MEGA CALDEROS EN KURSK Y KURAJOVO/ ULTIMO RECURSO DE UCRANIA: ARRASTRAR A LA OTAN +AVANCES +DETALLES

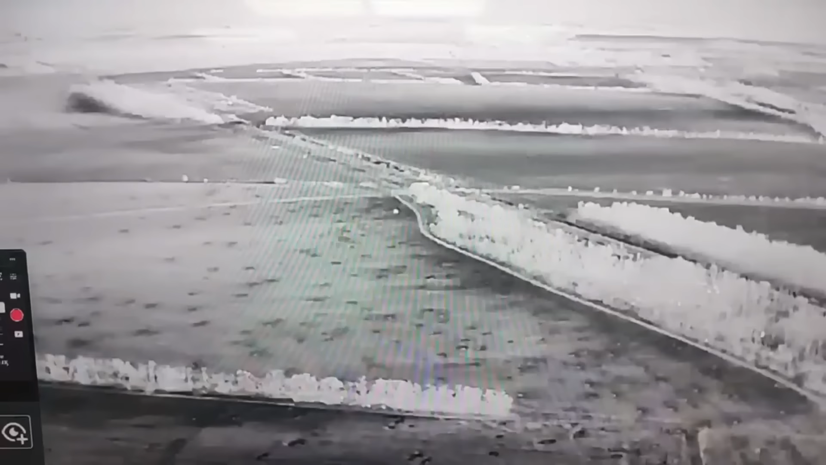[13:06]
Acá vemos la destrucción de un vehículo blindado de transporte de tropas M113 de la Fuerza Armada de Ucrania.
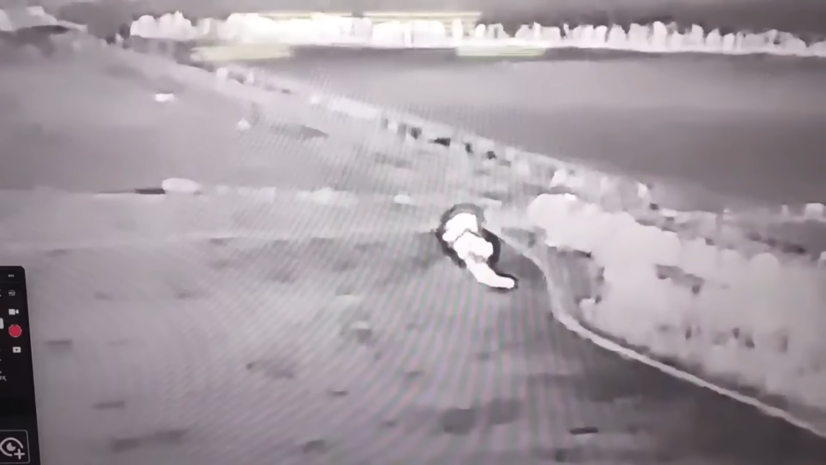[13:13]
Muy cerca de la línea del ferrocarril que nos lleva hacia la ciudad de Pocoros. Allí fue un video para que veamos la intensidad.
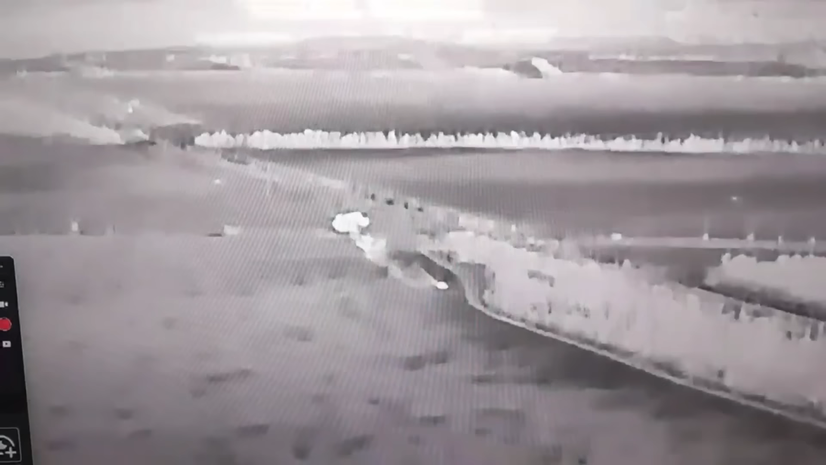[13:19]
Los rusos no están dejando pasar nada tras sus líneas.
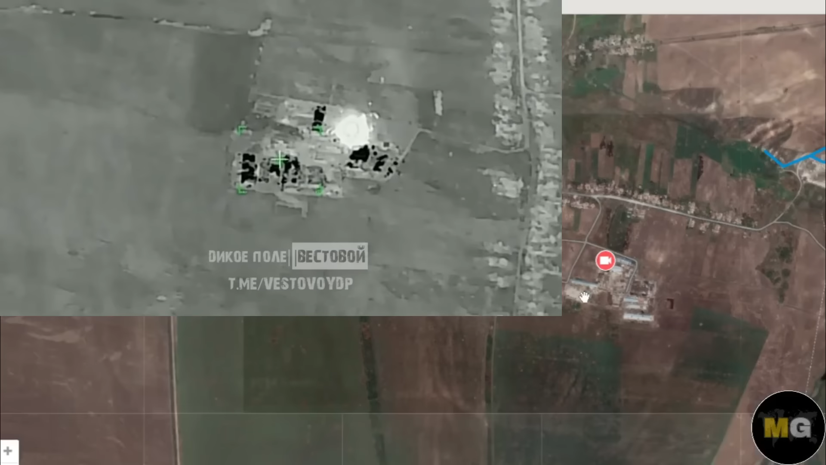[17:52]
Y allí estamos viendo las imágenes con ataques, con sistemas pesados, TOS-1A, sistemas termobáricos. Y bueno, allí prácticamente quemaron todo lo que había en esta zona, en el área de Berkokansk.
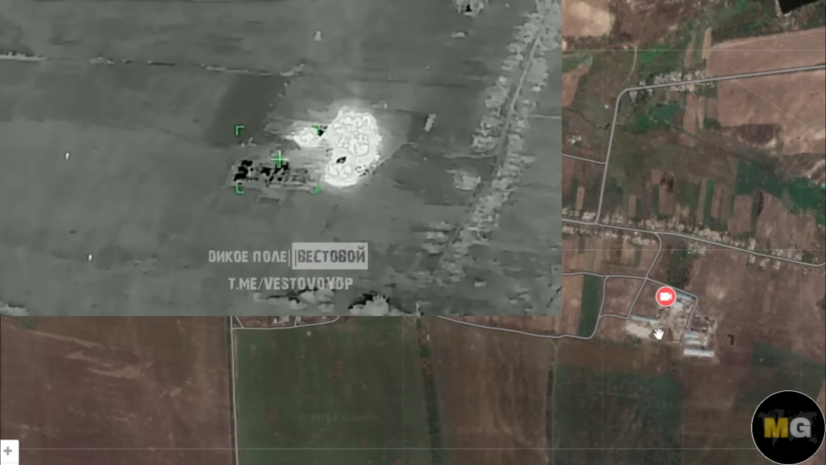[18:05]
Posiblemente estemos viendo nuevos asaltos de las tropas rusas en este frente.
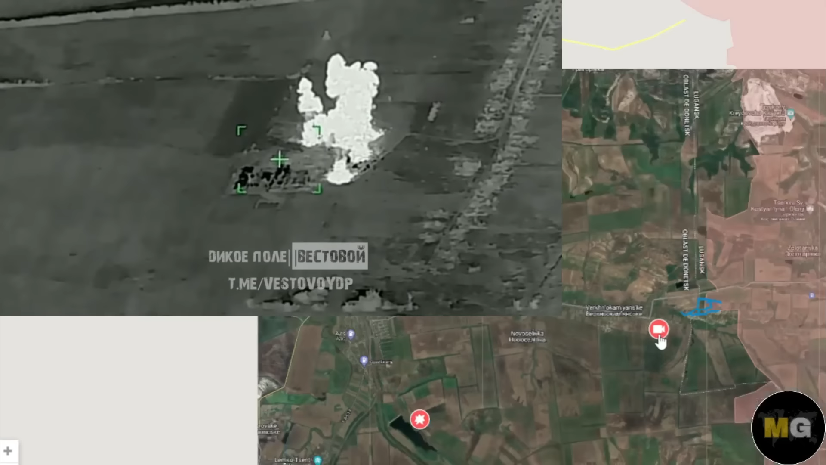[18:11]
Vamos a seguir revisando, vamos hasta la zona de Makivka.